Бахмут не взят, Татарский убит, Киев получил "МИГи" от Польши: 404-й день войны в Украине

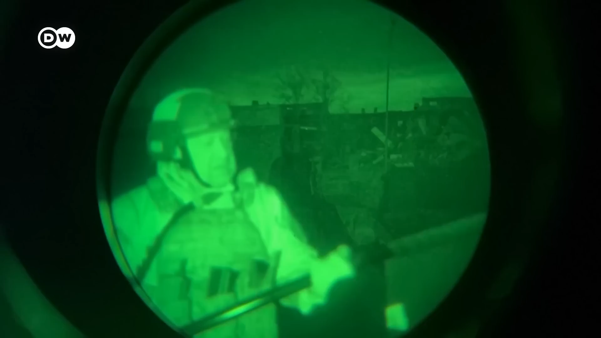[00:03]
2 апреля, 23.00 ровно, сзади меня здание городской администрации, Бахмут. Юридически он наш. В западных кварталах остался...
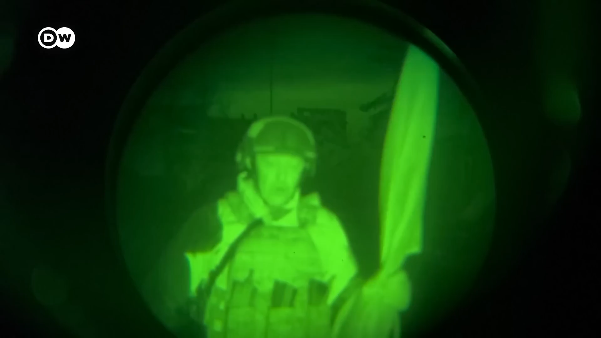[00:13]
Основатель ЧВК Вагнер Евгений Пригожин заявил, что подразделения наёмников захватили Бахмут. Как он выразился, юридически.